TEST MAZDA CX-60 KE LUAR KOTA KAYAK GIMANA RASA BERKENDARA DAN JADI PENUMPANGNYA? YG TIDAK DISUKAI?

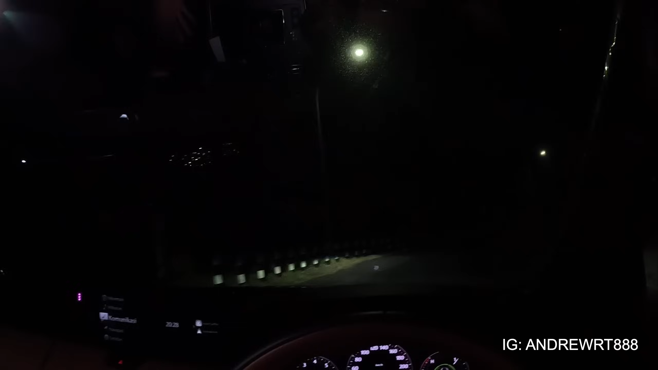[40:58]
doain ada rejeki nanti aku kasih giveaway kayak kemarin uang cash aja ya teman-teman ya supaya bermanfaat buat teman-teman oke thank you guys bye ini guys mau komen masalah lampu teman-teman bisa lihat tuh lampu di atas bahkan pohon setinggi itu ada lampunya sebelah kiri teman-teman bisa kelihatan
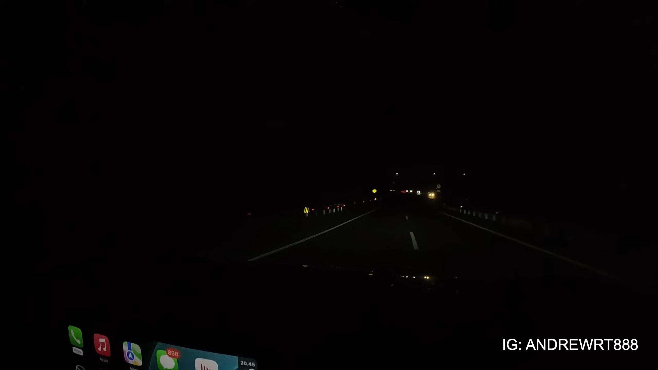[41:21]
ya kelihatan gak ini aku agak minggirin nah lihat ya bener-bener diterangin sampai ke atasnya pohon sebelah kiri nah itu salah
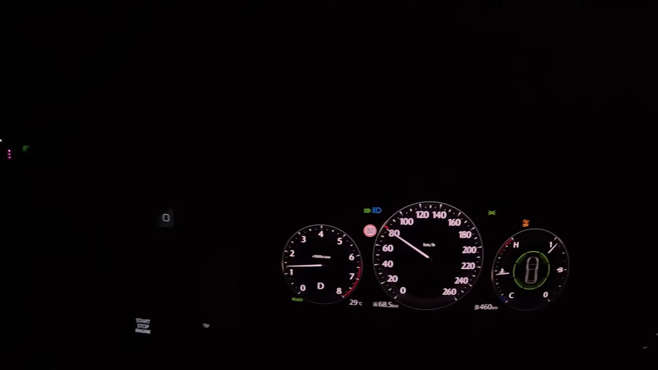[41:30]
satu ini auto yang biru-biru ini guys teman-teman bisa lihat
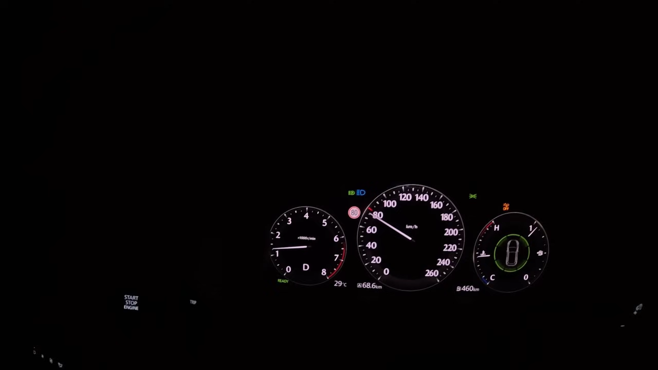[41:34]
aku gak tau namanya apa tapi fiturnya tuh dia jadi bener-bener sangat adaptif banget untuk headlampnya ini utama jadi hanya di mana posisi kira-kira ada blind spot dia terangin
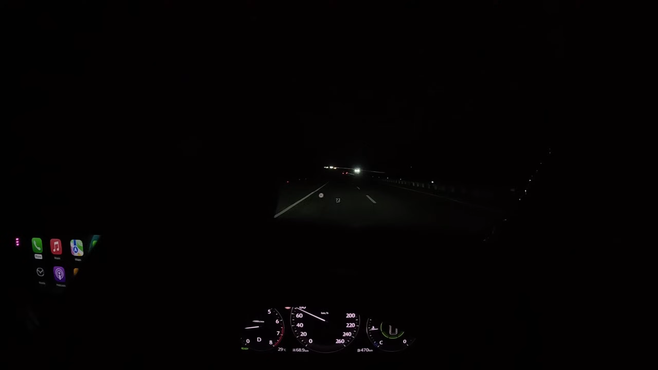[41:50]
teman-teman dia bahkan bisa ngatur sampai beberapa arah depan kiri kanan bawah atas sampai sampai kayak kiri gini bisa lihat ya dia terangin pohon kiri nih teman-teman lihat ini karena dia tahu ini blind spot tempat yang cukup gelap takutnya mungkin kalau dia baca takutnya ada orang mau nyebrang atau apa kita gak kelihatan bisa lihat ya teman-teman tuh sampai di atas pohon juga itu kan ya gila loh sampai